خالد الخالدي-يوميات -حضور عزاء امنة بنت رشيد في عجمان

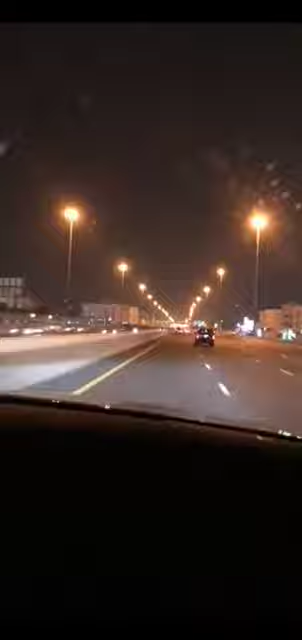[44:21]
مكان زين ما أدري كيف يقولون زحمة كم ساعة يوم الحين هني صابتنا الزحمة صابتنا الزحمة شو اسمه الشارع هذا؟ شارع العابر شارع الإمارات يمكن أظني 10 دقائق هي او 20 دقيقه يمكن. اي والله لكن وايد ابطينا ونحن جايين تقريبا ظاهرين الساعه 4 وصلنا الساعه 8:30.